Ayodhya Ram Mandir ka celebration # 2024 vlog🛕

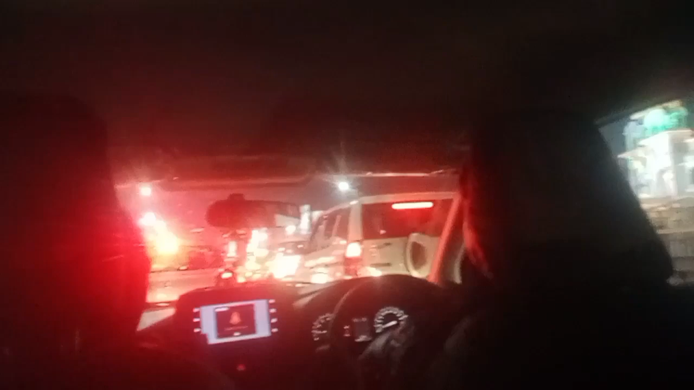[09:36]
ये देखो पूरा चक्का जाम हो रखा है यहाँ से वहां तक का, कम से कम 2-3 बार में खुल रहा है एक जाम चक्का जाम,
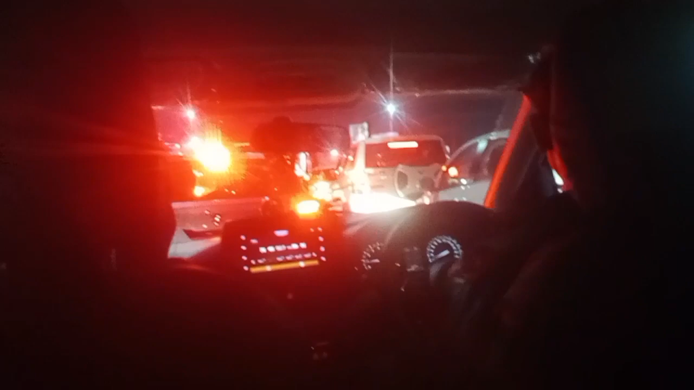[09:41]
ट्रैफिक सीधी चलना है, कहाँ चलेगा, खतरनाक जाम लगा हुआ आएगा, मैं जयू के हाथ देती हूँ, वो दिखाएगा वीडियो में, देखो जयू ले,